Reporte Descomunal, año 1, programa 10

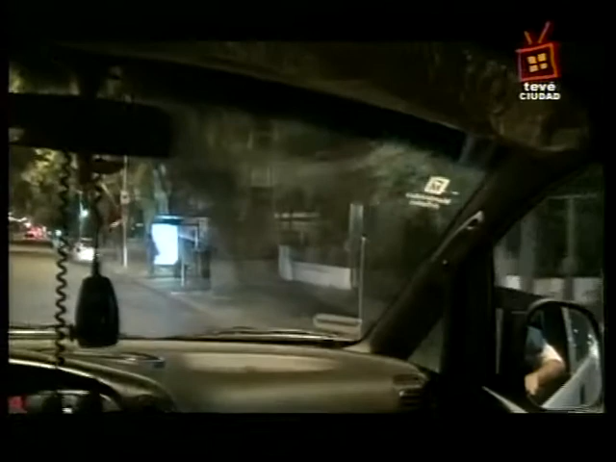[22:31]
Toma alguna cosita linda. ¿Cómo es esa? Mira qué bonita. Y eso es un chango. Pará, vamos a parar. Este es un chango, no es la parada de ella. ¿Vos decís? Esta no es la parada de ella, bueno. La conozco toda de memoria. Vamos a hacer justicia.